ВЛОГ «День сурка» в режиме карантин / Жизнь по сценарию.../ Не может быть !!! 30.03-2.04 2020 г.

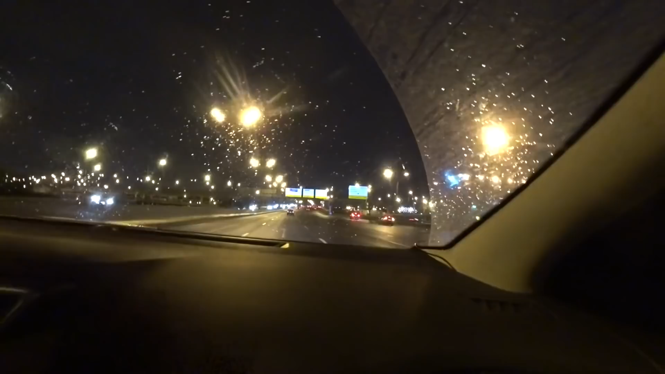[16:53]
московская кольцевая автодорога ну не скажу что она прям совсем свободна но и не забита конечно но машина есть в одну и в другую сторону но вообще такой свободной дороги я конечно не видела никогда первый раз